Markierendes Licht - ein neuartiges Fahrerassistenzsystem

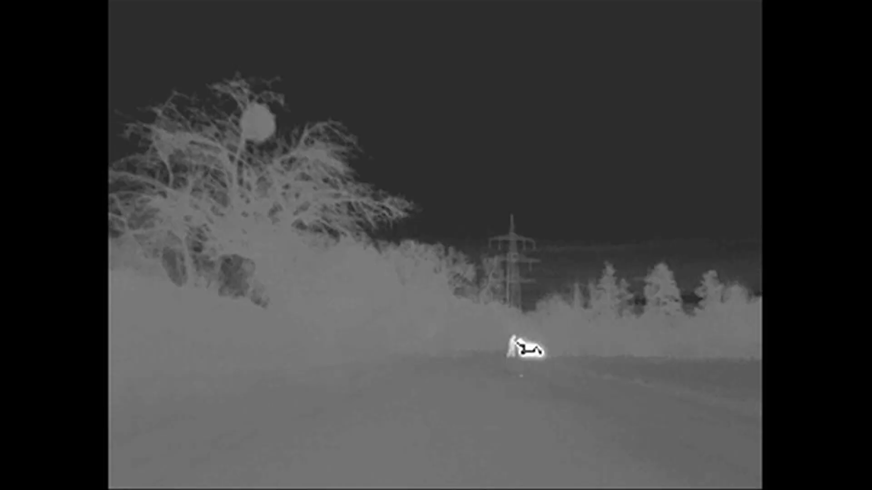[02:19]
Damit das schneller geht, entfernt ein Filter erst einmal alles,
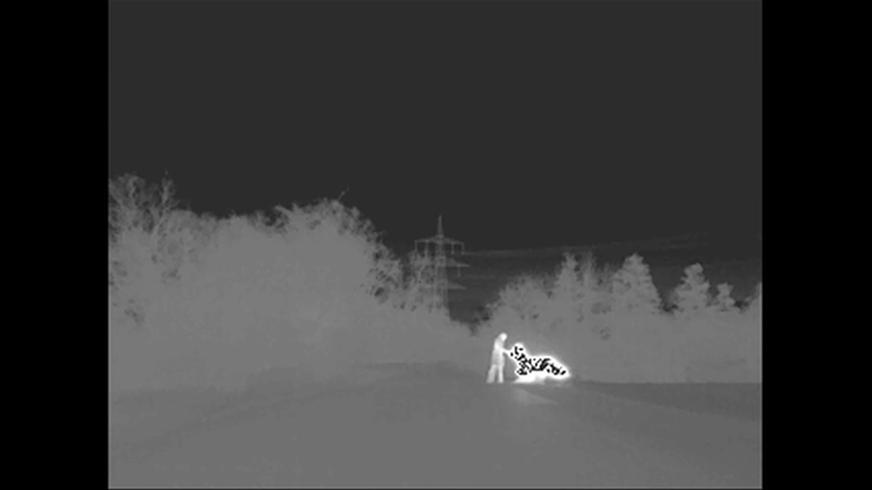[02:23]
was wirklich überhaupt nichts mit dem gesuchten Muster zu tun hat.
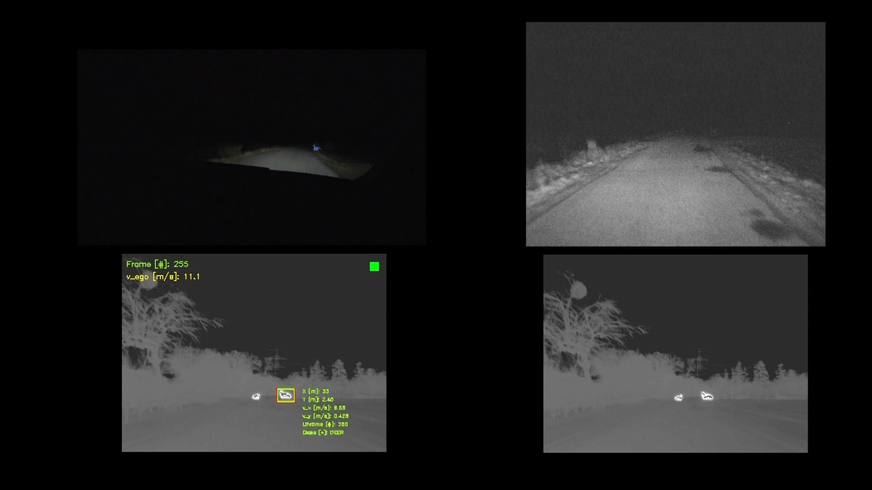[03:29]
Diese hat das Team anhand der Vergrößerungsraten der Objekte in den Bilderfolgen errechnet. Wächst eine Figur schnell, so ist sie nah.
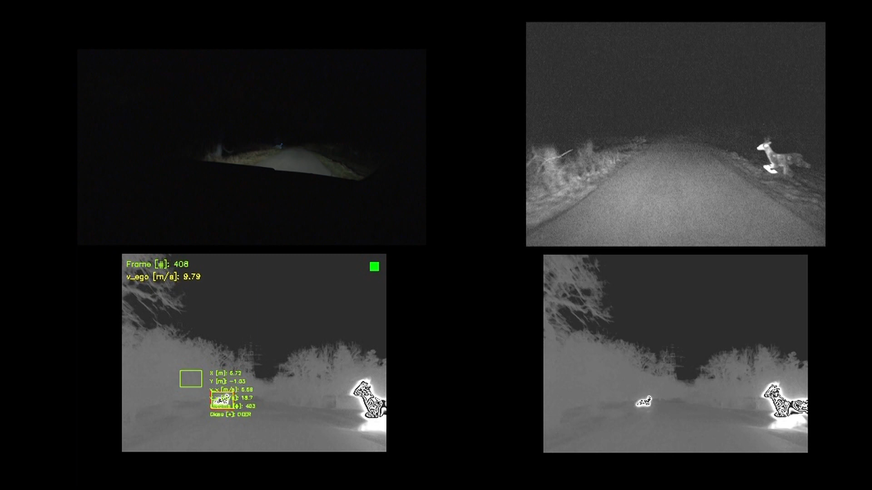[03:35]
Wächst sie langsam, so muss sie weiter entfernt sein.